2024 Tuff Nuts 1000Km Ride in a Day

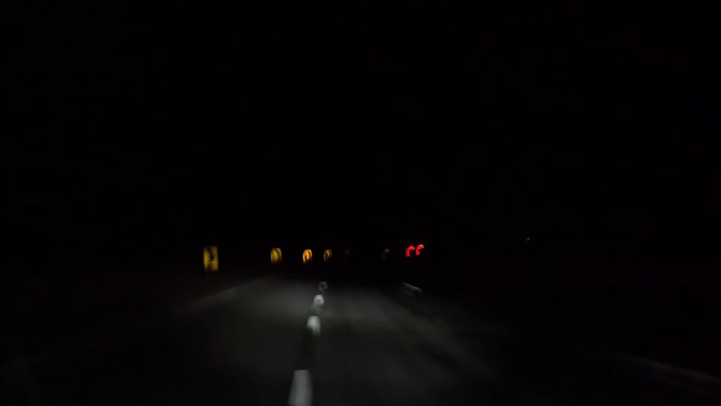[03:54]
Come on, 100 k's along there. I want you all to catch up, fellas. That's just no tail lights. It's a spell on the way to Gisborne. Yeah, it's not bad. Who's got no tail lights? Dave. Dave? Yeah, Dave. He's got a number plate light, but no tail light. Ah. Can you hear me, Dave? Yeah. Just touch your brake light. Touch your brake. Yeah, you got a brake light, but there's no tail light.